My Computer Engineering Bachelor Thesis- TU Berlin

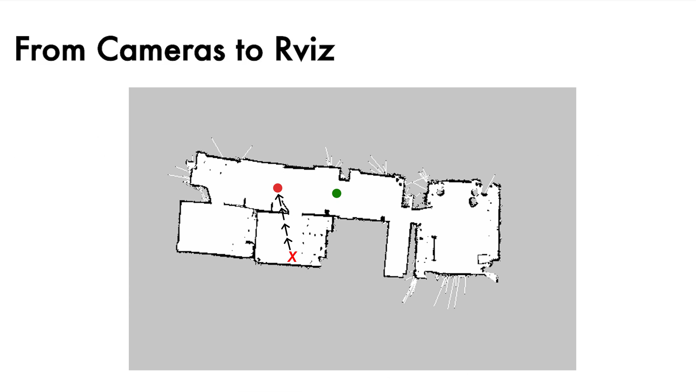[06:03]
The goal was then set in Arvis, which was also in the map frame. For this, the necessary data was provided and no further transformations were required. Finally, to be able to evaluate the evaluation runs, the respective script had to be refactored.
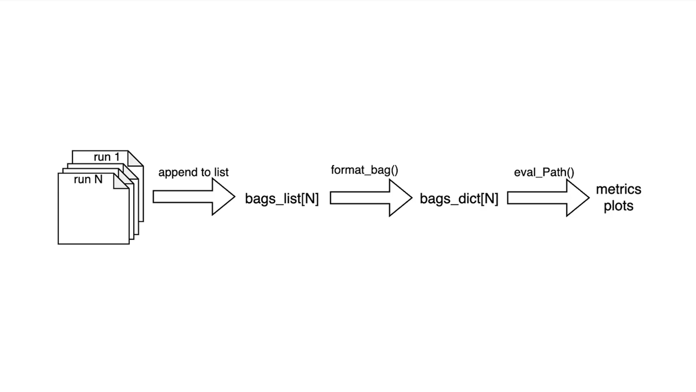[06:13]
This script was based on simulation and automated runs, which, well, I didn't have. The last major contribution of this work was the extensive design and execution of evaluation runs.
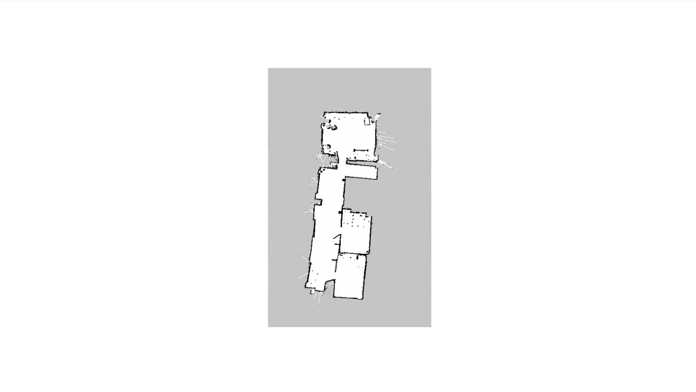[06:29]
For those, I recorded a large static map through SLAM mapping. On this base map, I then designed three submaps by placing static obstacles, like boxes for example, and defining three new starting positions respectively.
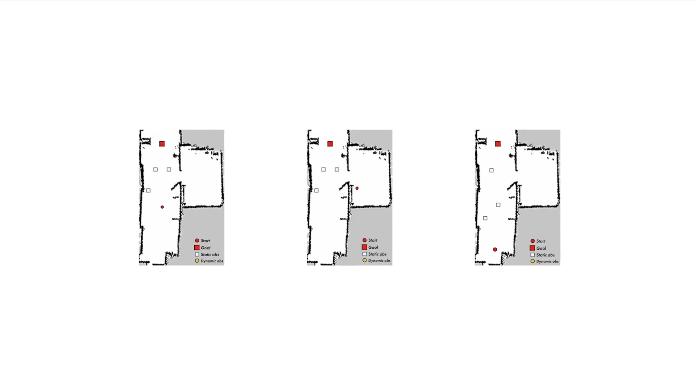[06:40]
Hereby, the target goal was kept the same throughout. On each of those maps, three scenarios were constructed by arranging dynamic obstacles.